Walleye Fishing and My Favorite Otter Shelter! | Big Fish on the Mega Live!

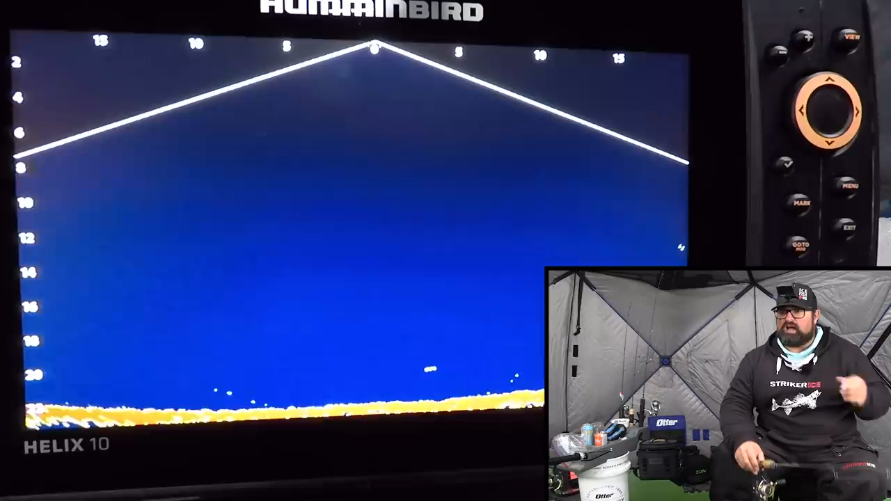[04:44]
I could zoom it in here a little bit and get a little bit more detail, which maybe I'll do later when I have lots of marks start to come in. But right now, I'm just trying to get a feel for what's going on down there more than anything. But I can zoom it in and get it down to like 10, 12 feet away. So, it'll just kind of tighten everything up. But it's really neat when I was able to see 20 feet out each way to see what's going on right now.
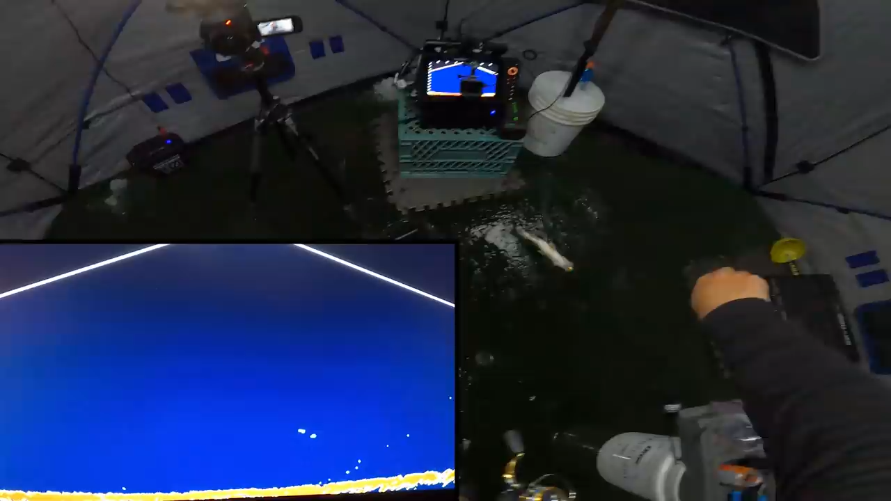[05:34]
Small. The jig in a minnow is getting all the attention though so far. They're supposed to get bigger, not smaller.
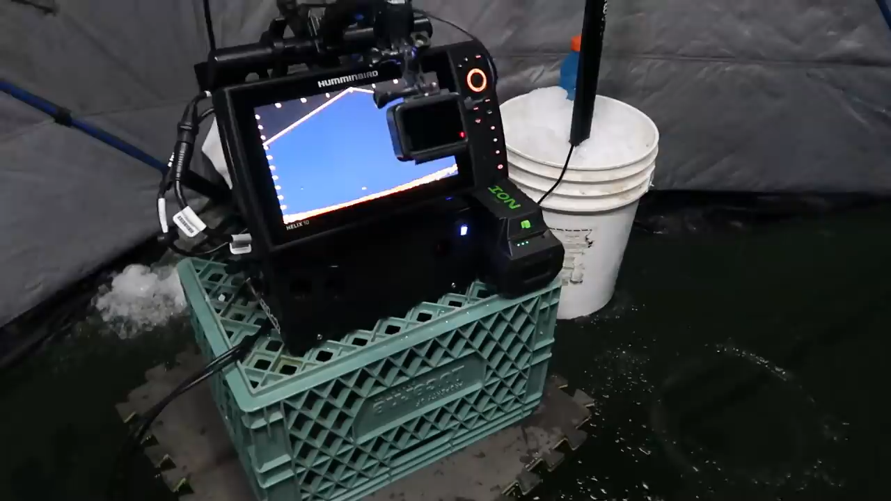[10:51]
Of course, the Helix 10 with the Mega Live. I have it on a big milk crate which normally carries the big buddy heater. But I wanted to get it up a bit higher so I could see it better. Because sometimes with that GoPro on there, I don't get to see the screen very well. So I got it up a bit higher there which is going to be a little bit handier I think for me.
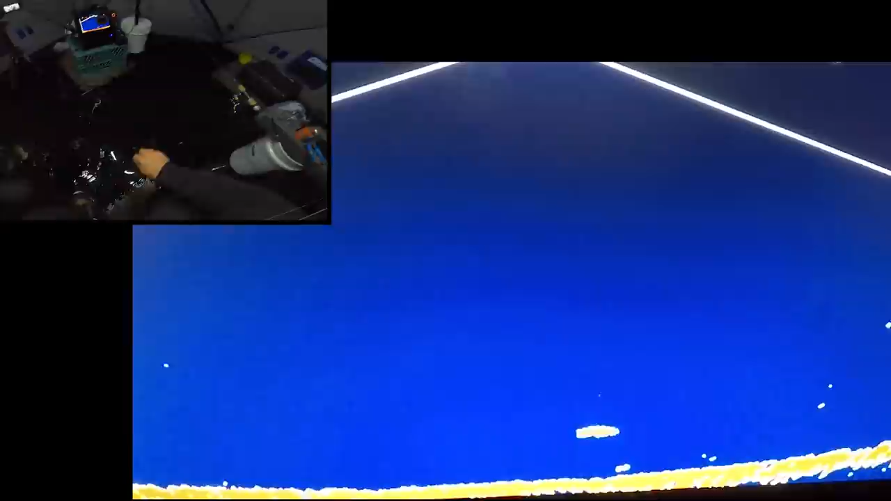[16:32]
Oh, come on. I'm like trying to horse in a 22, 3 incher because there's a bigger mark down there.